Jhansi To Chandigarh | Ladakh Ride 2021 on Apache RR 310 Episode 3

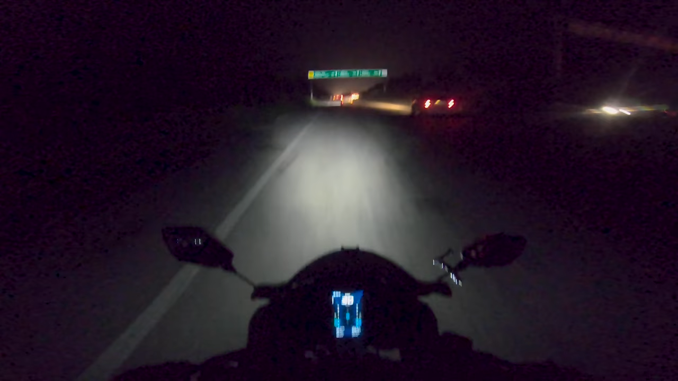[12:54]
चलो ओके, तो अभी हम लोग यहाँ पे थोड़ा सा चाय वाय के लिए ब्रेक के लिए रुक गए थे। अम्बाला कैंट यहाँ से दिखा रहा है 40 किलोमीटर्स, अम्बाला कैंट से जो जीरकपुर का डिफरेंस है दैट इज़ 35 to 37 किलोमीटर्स, और हम लोगों को पहुँच जाना चाहिए टाइम पे, कोई चक्कर नहीं है, आराम से 8:40 हुआ है वैसे।
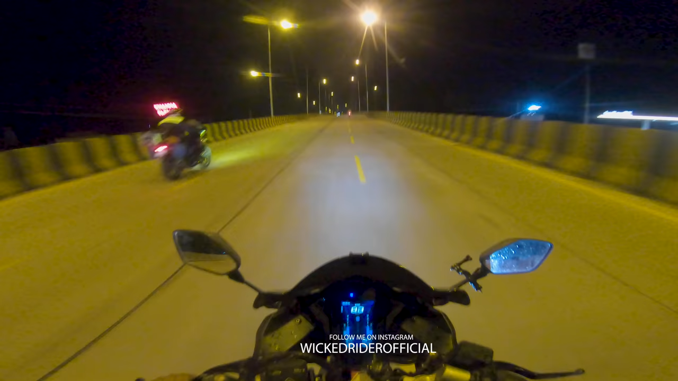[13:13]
देखो क्या क्या क्या बात है, ये देखो सब में जान आ गई, ये देखो कैसे निकल रहे हैं। ये सो फाइनली वी हैव रीच चंडीगढ़, और मैं एक्चुअली चंडीगढ़ से थोड़ा सा पहले रहता हूँ जीरकपुर एरिया में, और मस्त एकदम आज का राइड अच्छा रहा।